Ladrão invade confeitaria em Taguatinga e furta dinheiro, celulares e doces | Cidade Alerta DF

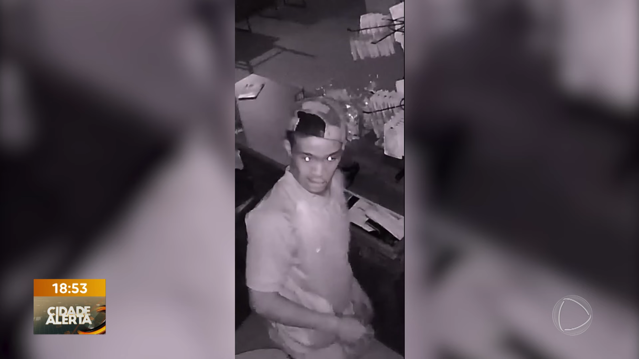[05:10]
Cadê aquele barulhinho de foto? Olha só ele, ó. Liga isso, meu querido Tiagão. É, mais uma vez. Vai, pose. Vai, vai. É. Quem conhece, reconhece. 1, 9 e 7. Vamos dar sossego para os nossos comerciantes e moradores da região de Itaguatinga Norte, nossa querida Praça do DI, que pede uma ajuda aí para a segurança, tá bom?